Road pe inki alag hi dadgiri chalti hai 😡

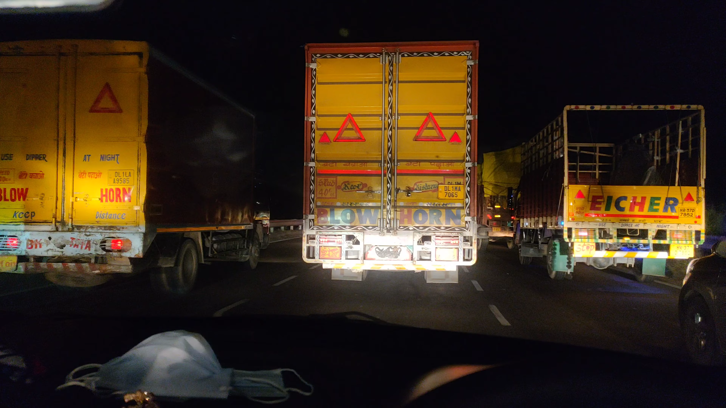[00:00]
और रात को इनकी ये दादा गिरी चलती है भई अब ये तिन्नू लेन में देख लो ये नोने ट्रक वालों ने अडाए हुए हैं और पिछले पांच मिनिट से ये ऐसे ही अडाए हुए हैं ऐसे ही चल रहे हैं किसी को रस्ता नहीं दे रहे पूरा जाम लगाया हुआ इनोंने